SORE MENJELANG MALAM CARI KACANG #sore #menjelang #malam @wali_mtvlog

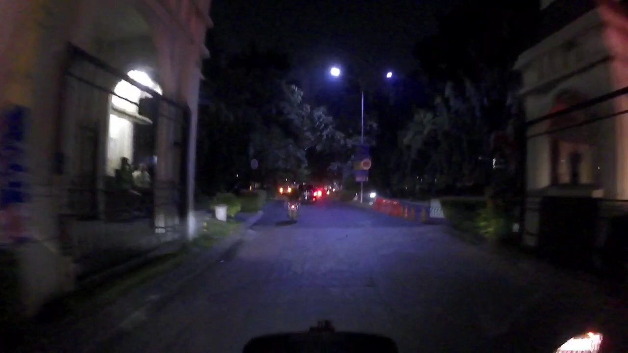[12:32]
Dekat sini nih ya, sekitar sini ya, di belakang kanan jalan.
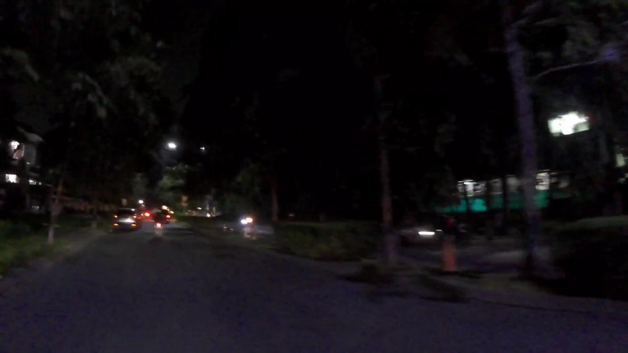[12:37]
Oh kiri.
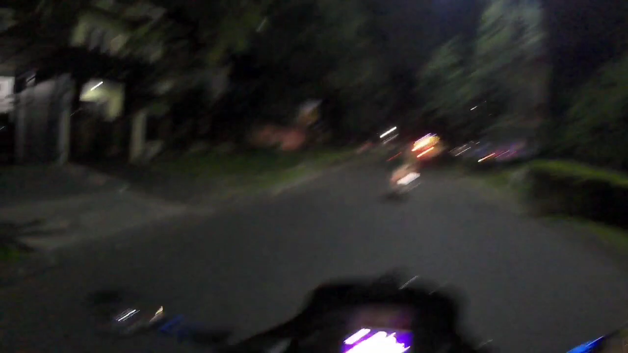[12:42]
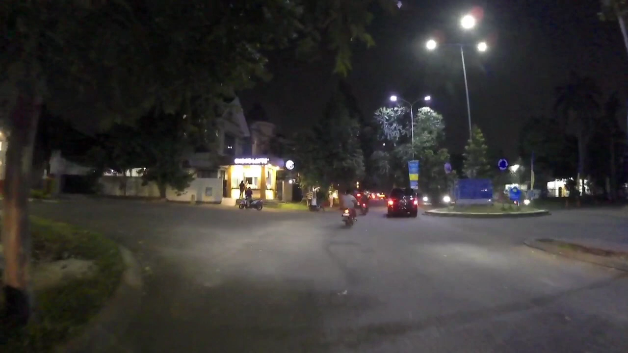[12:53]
Oh iya, no kayaknya no. Oke, ini beli kacang dulu nih. Di depannya ada mobil.